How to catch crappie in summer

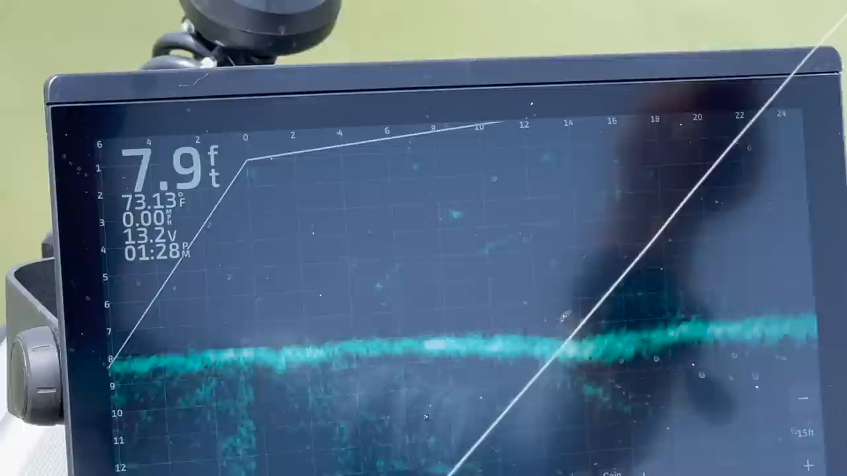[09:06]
On screen: depth 7.9 ft, water 73.13°F
Bait in front of the boat. Drop that bait out there in front of him.
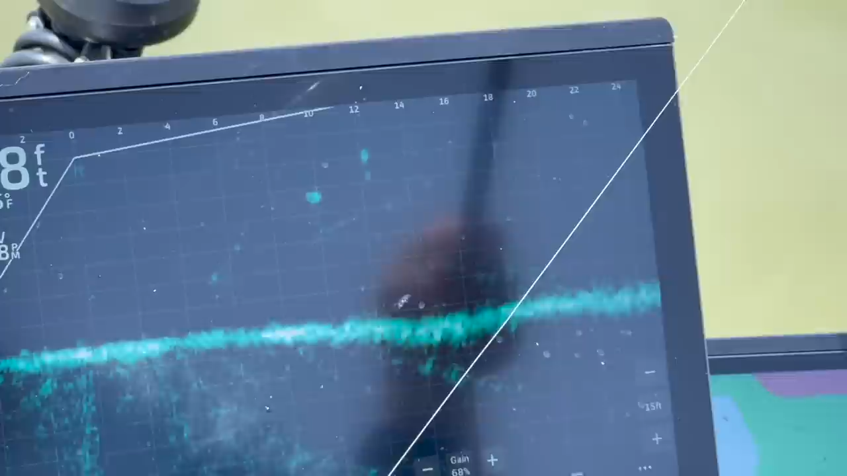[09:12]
Just let the boat kind of get real fast. Slowly pull that bait across it.
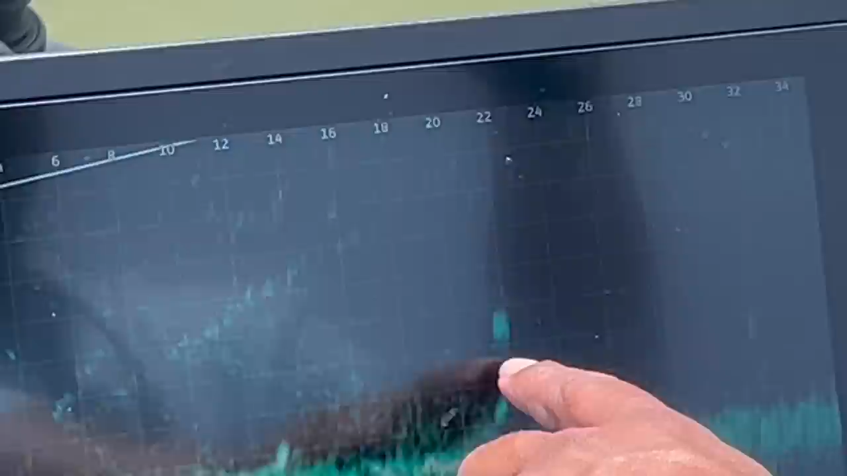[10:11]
But our steel fish, like what you see right here on this screen, see that fish there? She's just floating, sitting still. Get that fish out there in front of your boat, get her lined up, get her sitting still.
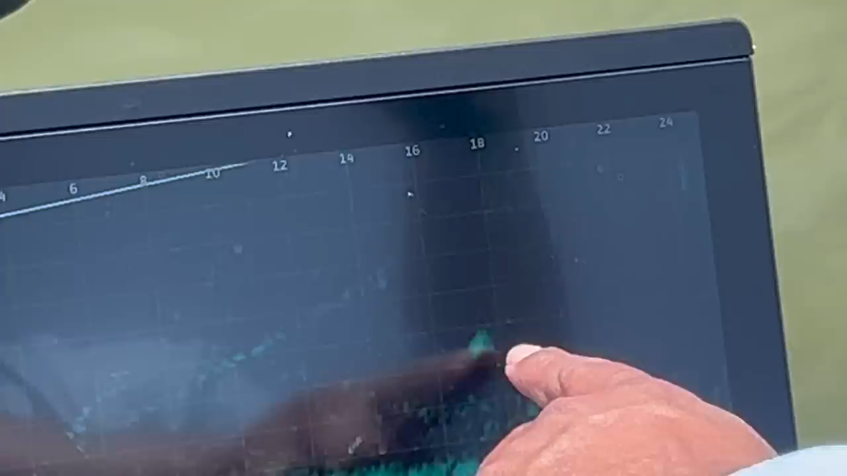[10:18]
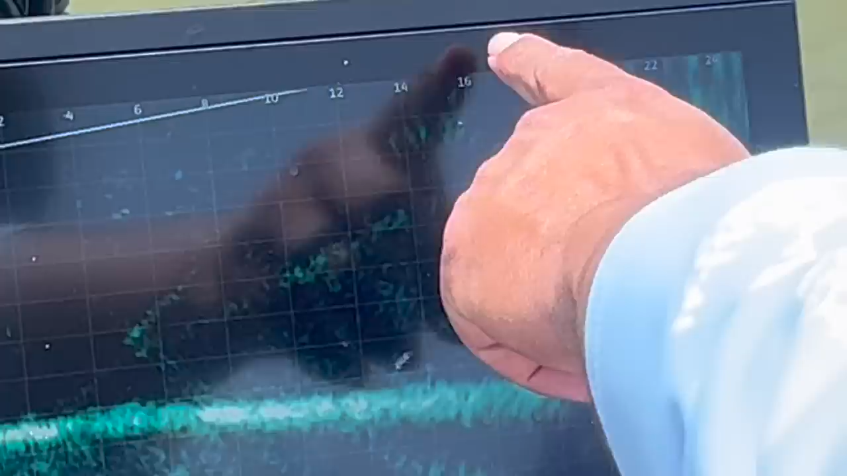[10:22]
As you can see now, I got my grids on. She's 14 foot in front of the boat, almost to 12.
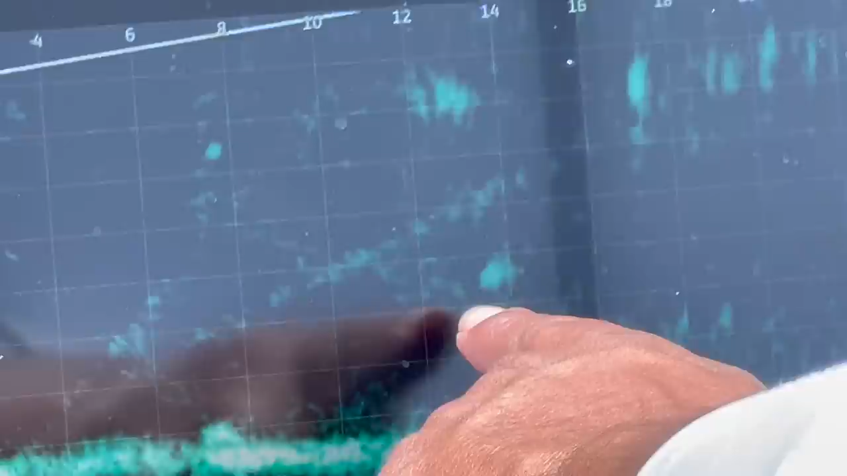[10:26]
Well, just 17 foot Ozark rod. I can reach out there at 12 foot, present that bait to her, straight up and down. I've got her right there on her nose.
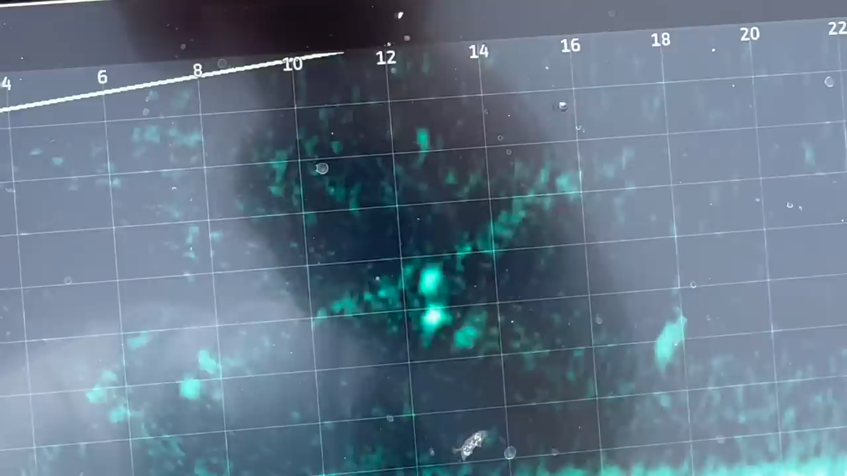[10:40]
I just got to get her to play her part. There she goes. There she is.
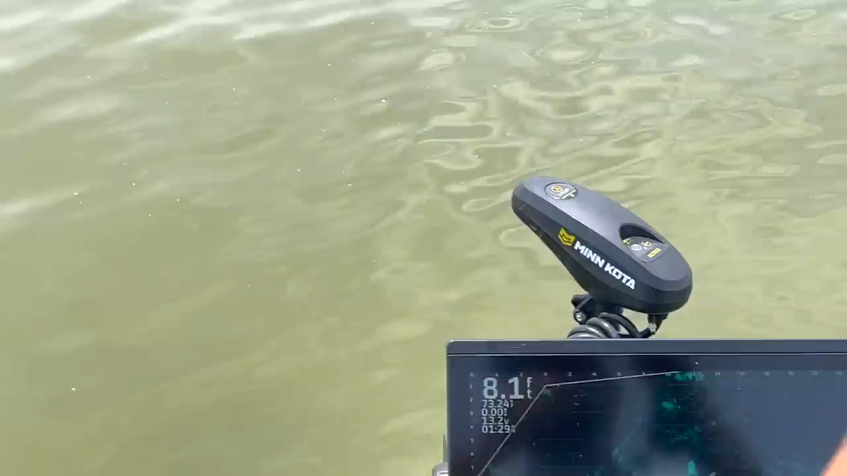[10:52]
Once again, just like I said, target your stationary fish.
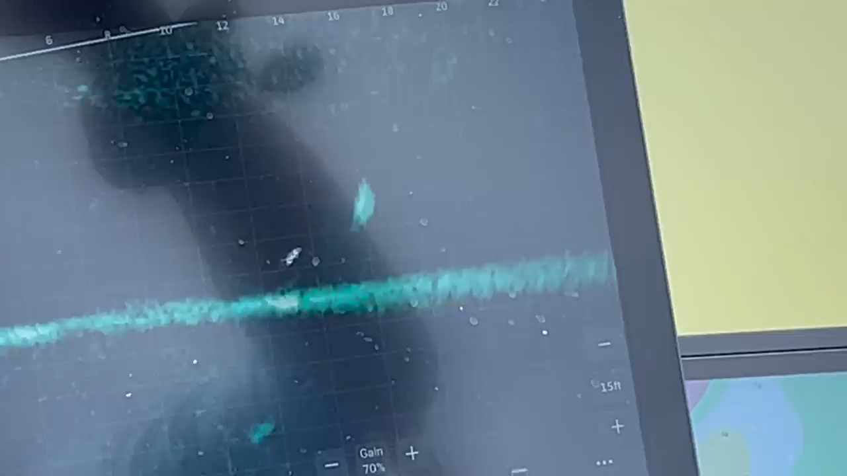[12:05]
Big old mark right there. Big old mark.
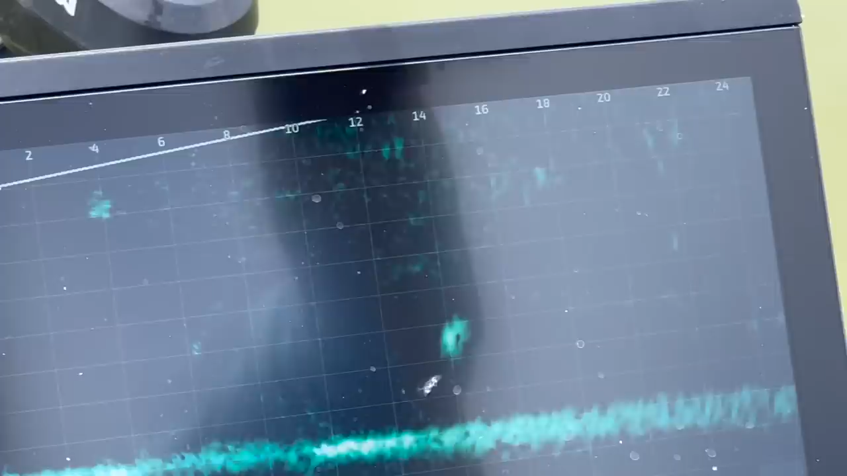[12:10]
Probably one of the best marks we've seen so far. He's out here doing what we're talking about. He's out here sitting stationary.
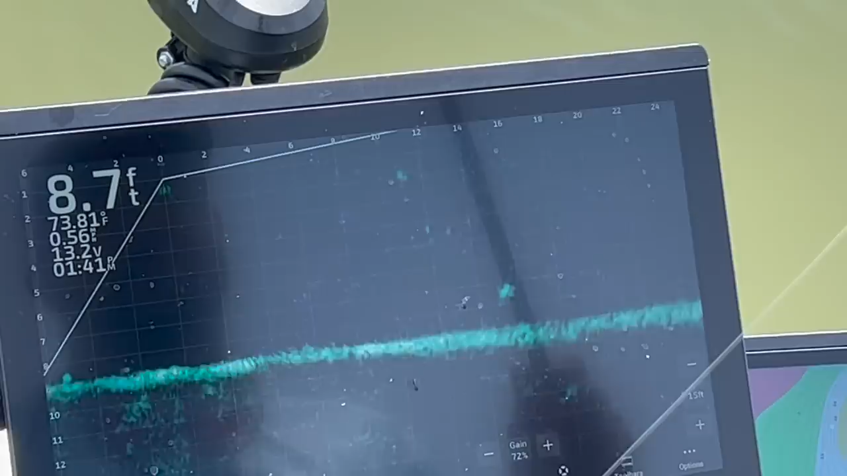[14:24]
On screen: depth 8.7 ft, water 73.81°F
He's talking about sitting out here just roaming, sitting stationary, like what we want to target. We'll get her eased out here in front of this boat and get her lined up. I'm gonna drop this bait on her head. As you can see, she's kind of nosed up already.
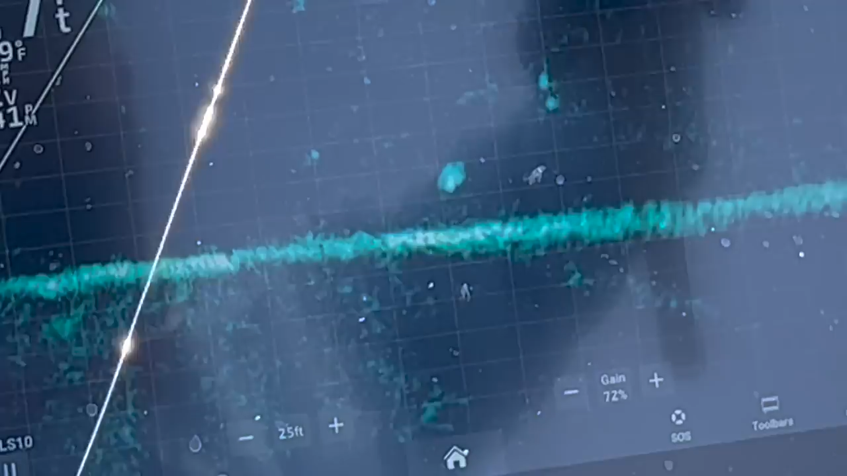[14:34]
It's always a great sign if I can present the bait right and do my part. She'll do her part and eat it.
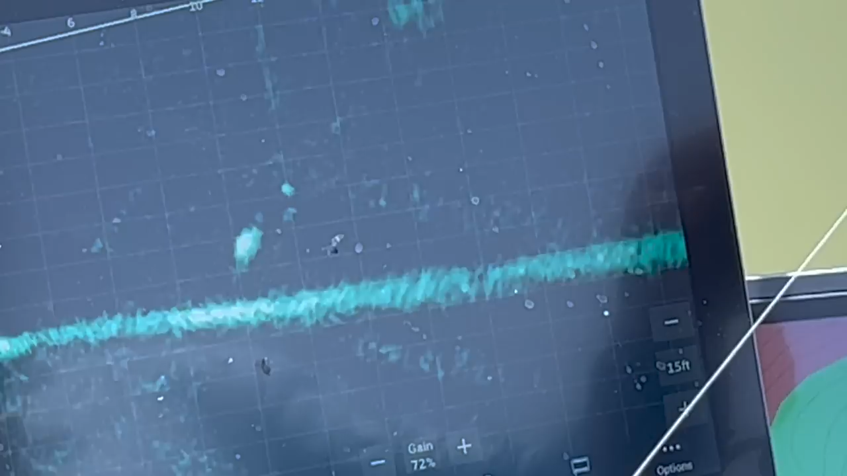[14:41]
There she goes. I'll say flicker.